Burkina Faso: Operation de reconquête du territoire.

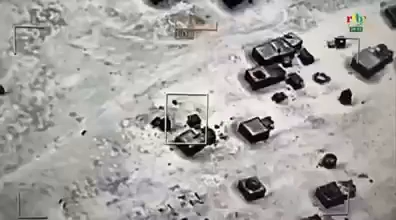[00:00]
Opération reconquête du territoire Samedi 1er avril, les forces armées nationales poursuivent l'attraque contre le quartier général du groupe de soutien à l'islam et aux musulmans dans la zone de Nassoumbo.
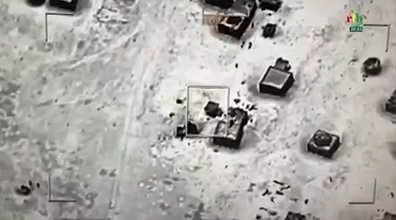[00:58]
croyant trouver du répit à Nassoumbo.
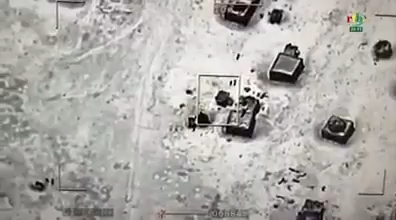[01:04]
Une fois de plus, frappe de précision. La cible est anéante.
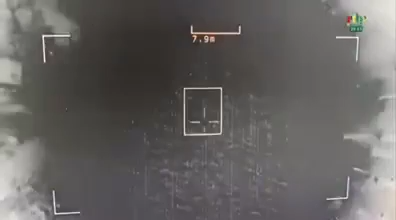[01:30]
Plusieurs terroristes sont neutralisés et leur sanctuaire détruit.
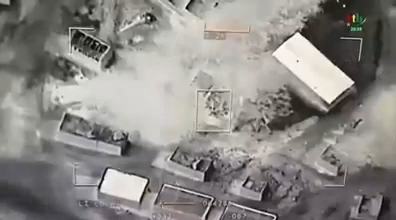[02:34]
Là, ils font jonction avec un autre groupe dans le village abandonné.
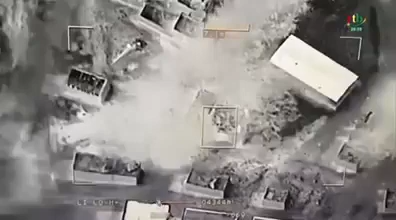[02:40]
C'est le moment choisi par les facteurs engagés dans la traque pour entrer en action. La cible est touchée. Traitez convenablement.